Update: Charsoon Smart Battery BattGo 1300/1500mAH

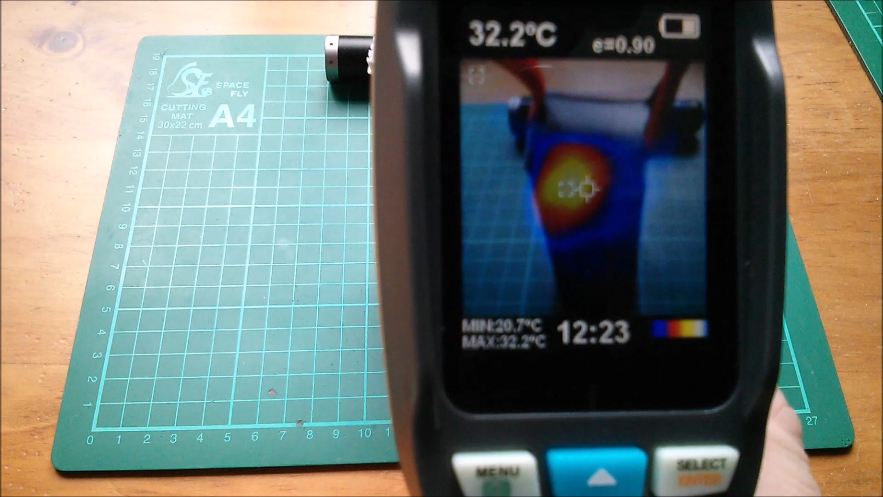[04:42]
On screen: spot 32.2°C, max 32.2°C, min 20.7°C
The top of that thing there, if I can read it, it says it's 25.
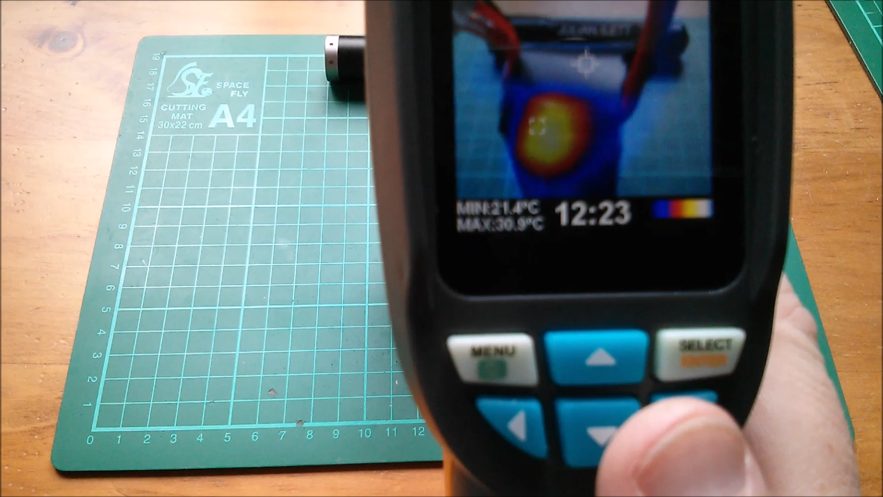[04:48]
On screen: max 30.9°C, min 21.4°C
Yeah, it's off the screen, but it says it's 25.
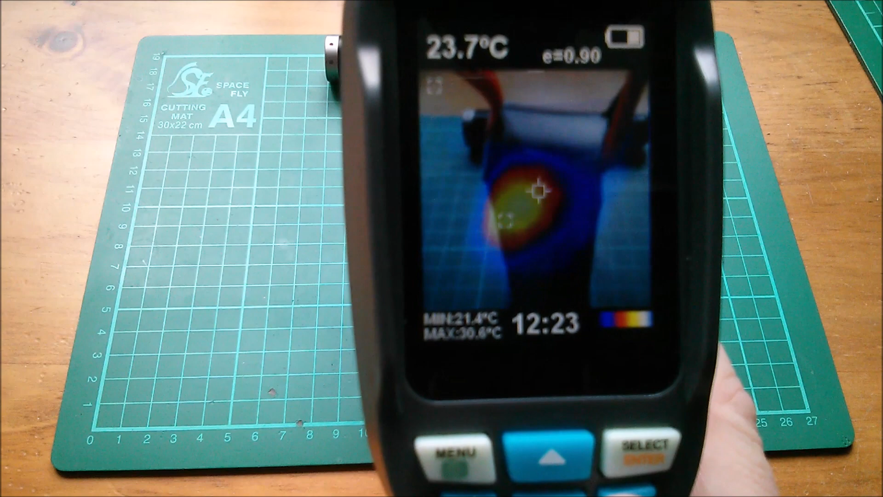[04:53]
On screen: spot 23.7°C
So, yes, there's definitely a hotspot on this battery. It is generating heat. So it's using presumably resistors across those cells.
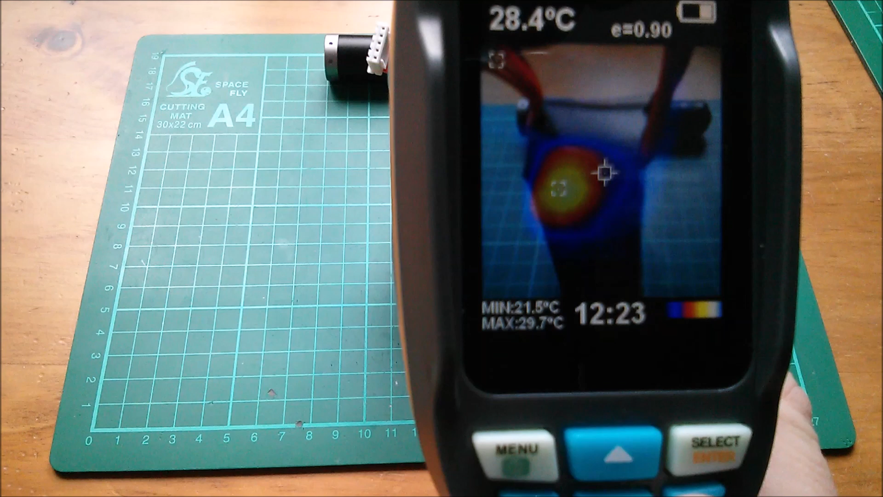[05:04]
On screen: spot 28.4°C, max 29.7°C, min 21.5°C
They're quite small. It's not generating a lot of heat. They're not low resistance
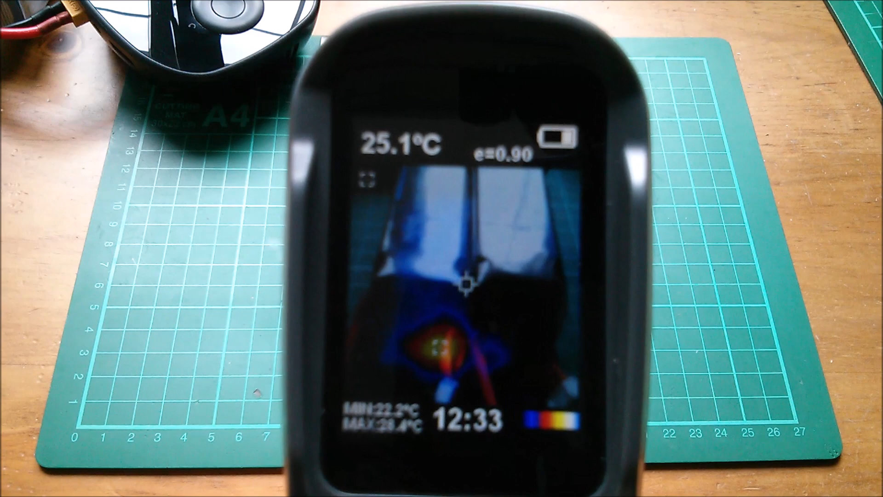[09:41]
On screen: spot 25.1°C
And the thermal imaging camera shows that there is still a hot spot on the 1300, which is about 30 degrees.
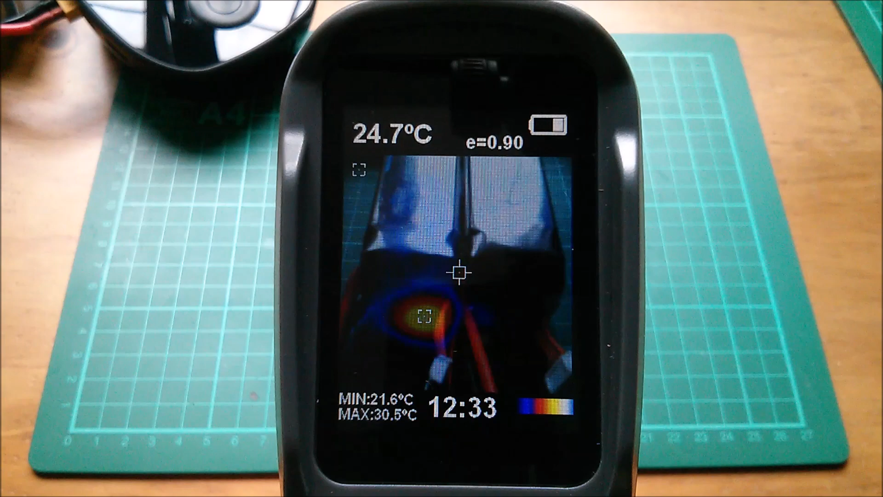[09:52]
On screen: spot 24.7°C, max 30.5°C, min 21.6°C
So is that still doing its discharge? Did that not get interrupted?
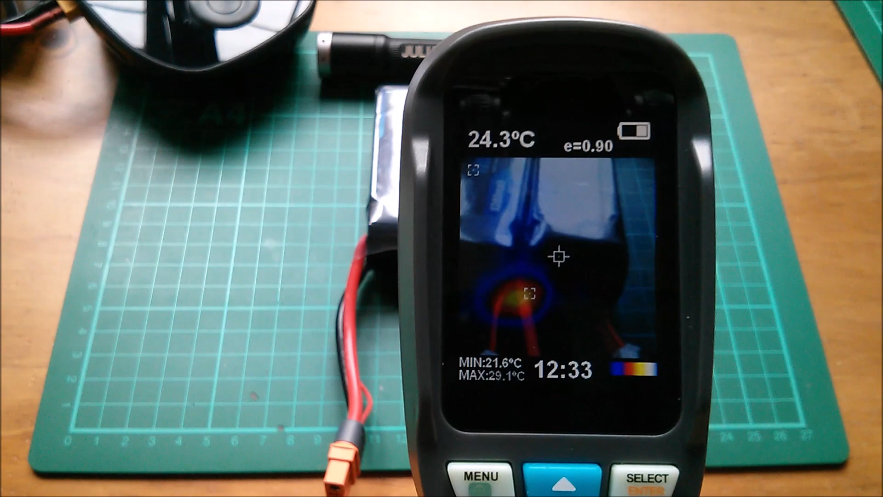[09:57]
On screen: spot 24.3°C, max 29.1°C, min 21.6°C
Maybe the only way I'm going to tell is with this pink fan.
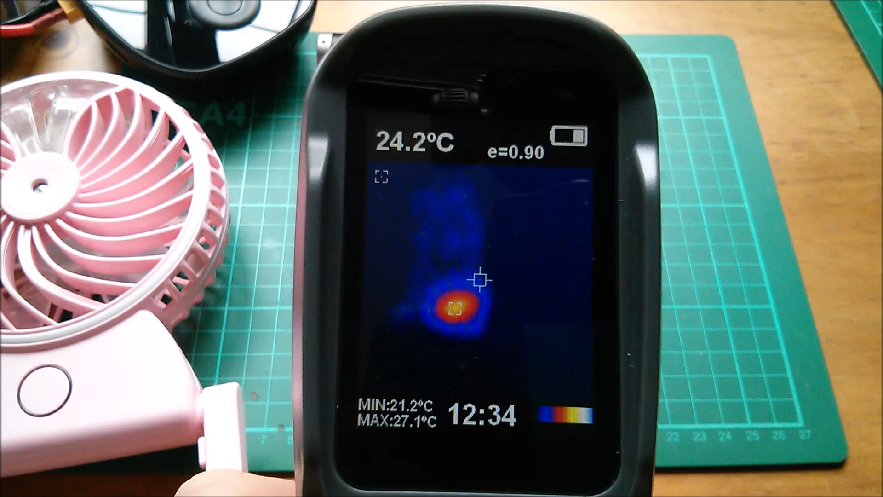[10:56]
On screen: spot 24.2°C, max 27.1°C, min 21.2°C
there's the thermal map, maybe it's still actually working on that discharge program.
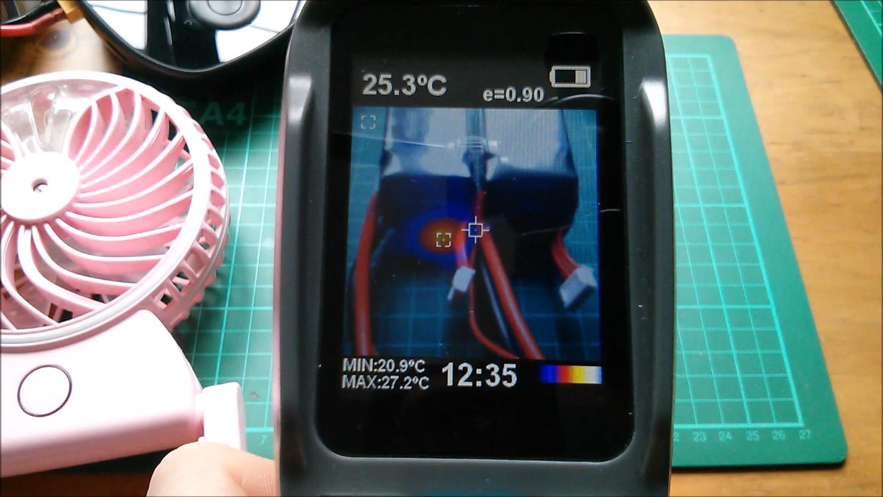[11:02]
On screen: spot 25.3°C, max 27.2°C, min 20.9°C
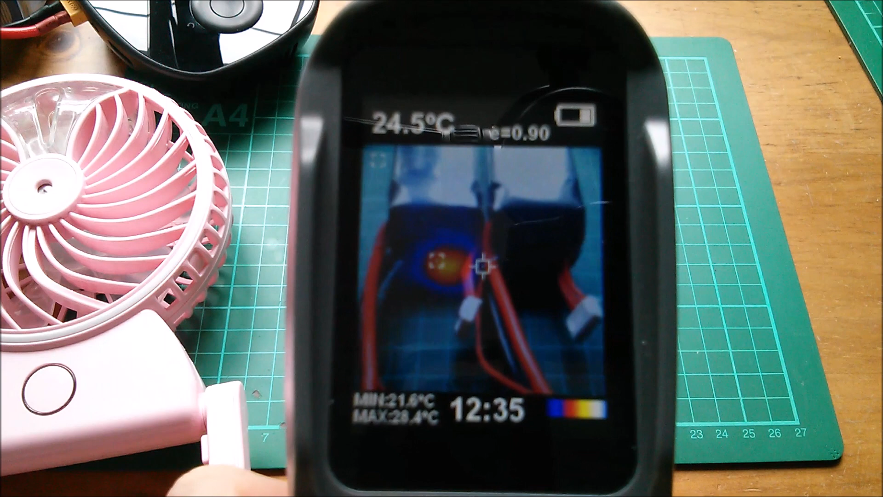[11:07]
On screen: spot 24.5°C, max 28.4°C, min 21.6°C
Even though I talked to that battery, it looks like it's still doing it.
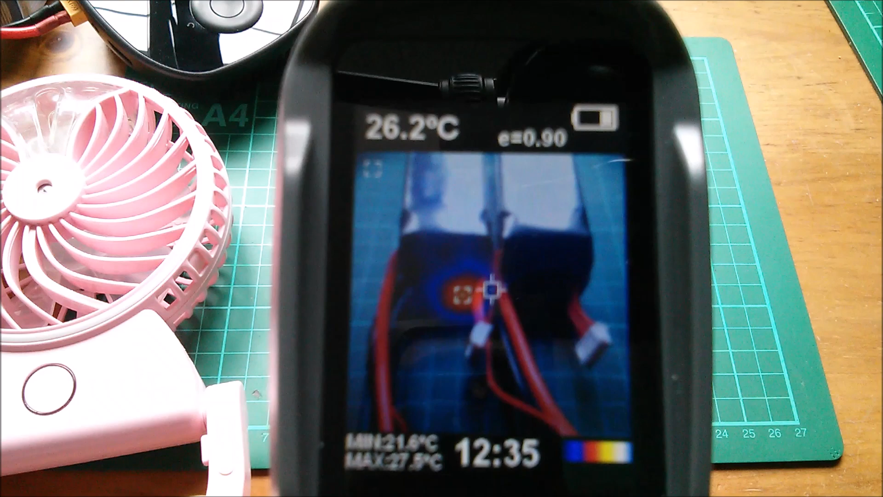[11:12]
On screen: spot 26.2°C, min 21.6°C
Maybe if I actually switch that off, it may stop. Interesting.